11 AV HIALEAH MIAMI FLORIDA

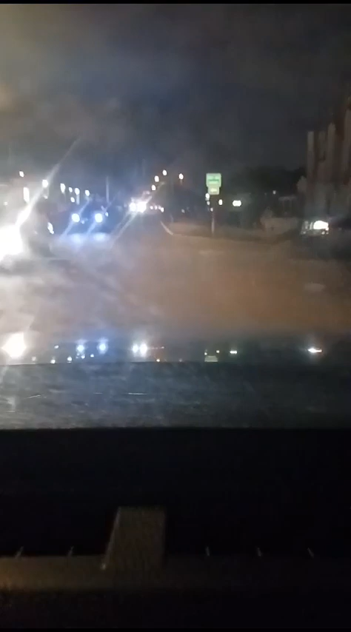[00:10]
Voy a entrar aquí por la ONCE Play.
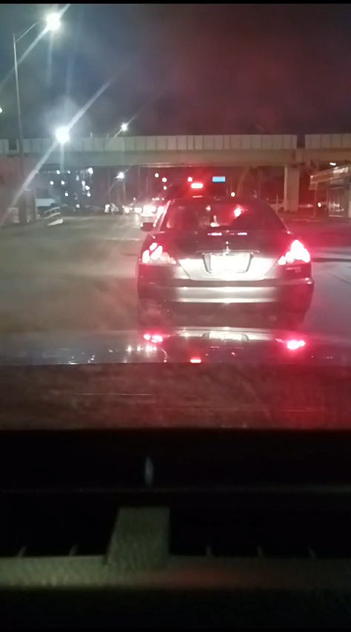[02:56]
Aquí estoy en espera por la luz verde. Hay unos cinco carros delante, pero parece que ya va a ser el cambio. Y ahí está la verde. 6 y 46 de la mañana. Ya estamos cruzando las 79.